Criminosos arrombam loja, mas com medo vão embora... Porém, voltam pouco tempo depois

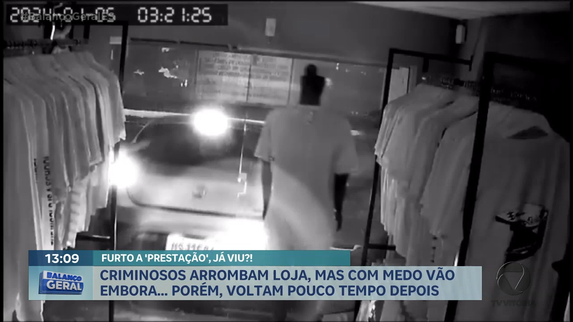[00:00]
Foi dessa forma que criminosos arrombaram uma loja de roupas em Nova Almeida, na Serra.